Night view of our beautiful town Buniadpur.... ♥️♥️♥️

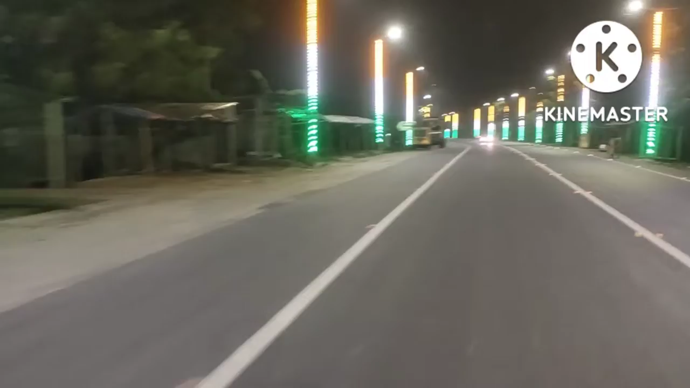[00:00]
হাই গাইস, ওয়েলকাম টু আওয়ার চ্যানেল। আমার প্রিয় শহর বুনিয়াদপুর, সেই বুনিয়াদপুরকে নতুন করে লাইট দিয়ে সাজানো হয়েছে, আর সেই কিছু লাইট এবং রাত্রিকালীন ভিউ তোমাদের সাথে শেয়ার করছি।